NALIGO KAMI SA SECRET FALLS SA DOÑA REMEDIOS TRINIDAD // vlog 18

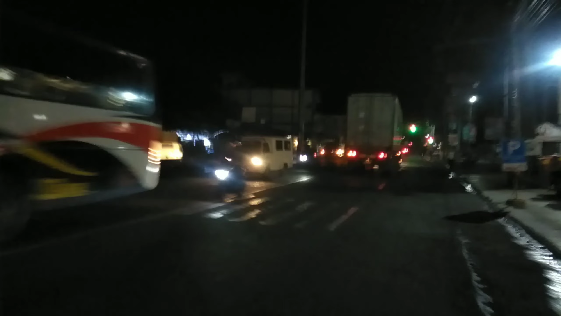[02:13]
Alam ko ano to eh. De La Costa na rin ata ito.
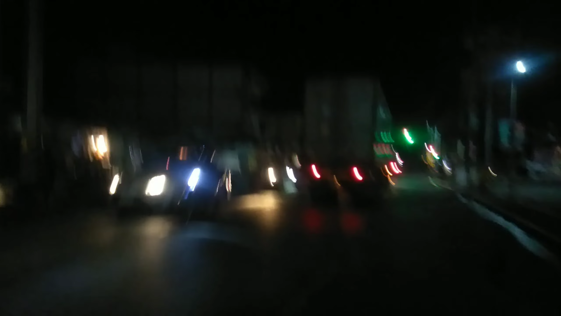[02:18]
Yun guys. Dito na kami sa ano, sa Star Mall.
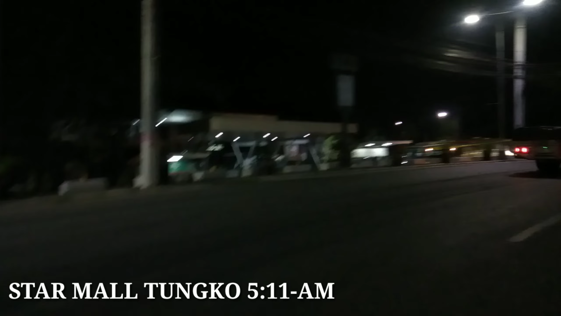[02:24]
Yan, Star Mall.
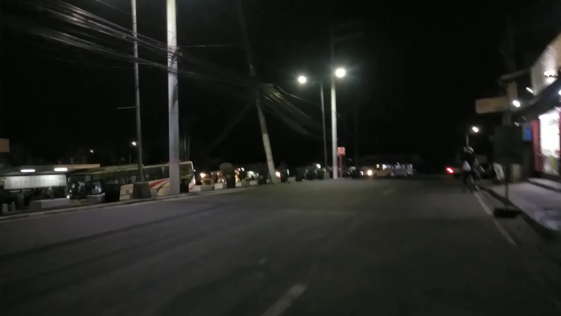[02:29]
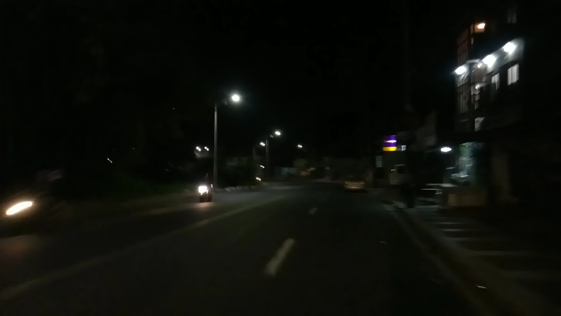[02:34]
Guys, dito na kami sa ano, sa Norsegaray, Bulacan.